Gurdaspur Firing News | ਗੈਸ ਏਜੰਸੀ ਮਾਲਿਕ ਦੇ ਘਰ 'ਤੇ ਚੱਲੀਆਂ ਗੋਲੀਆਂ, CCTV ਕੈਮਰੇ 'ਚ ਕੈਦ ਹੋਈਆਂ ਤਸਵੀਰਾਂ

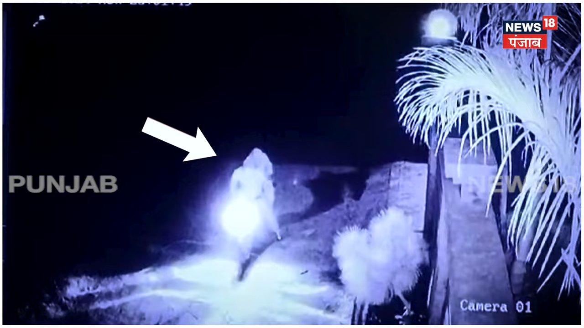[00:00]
गैस जंसी मालक दे कारते चलियां गोलियां हमलावरा ने एक क्रोड